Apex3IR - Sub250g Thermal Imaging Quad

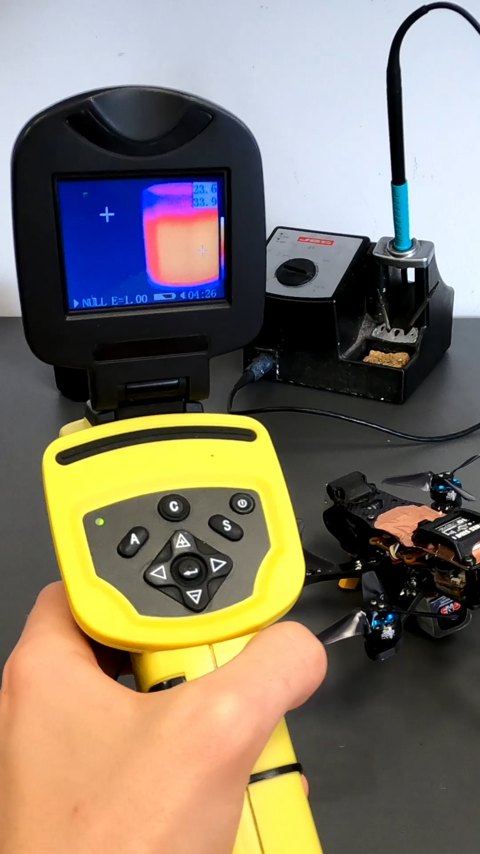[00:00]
Is it possible to use a radiometric thermal camera on a sub 250 grams FPV build?